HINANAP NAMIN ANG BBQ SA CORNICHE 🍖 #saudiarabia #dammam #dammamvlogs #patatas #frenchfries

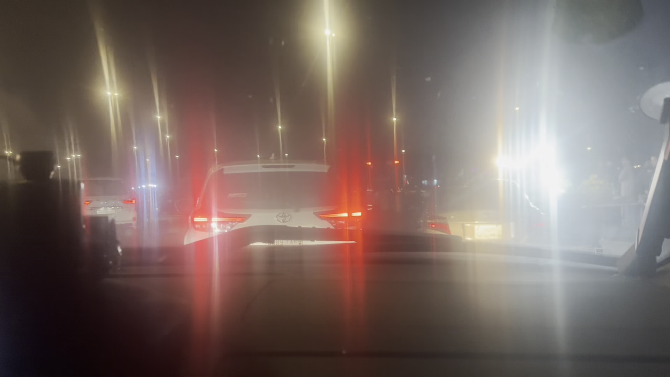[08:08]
Niya, masyadong maliwanag. Ayun okay, o, patatas o. Oh, patatas!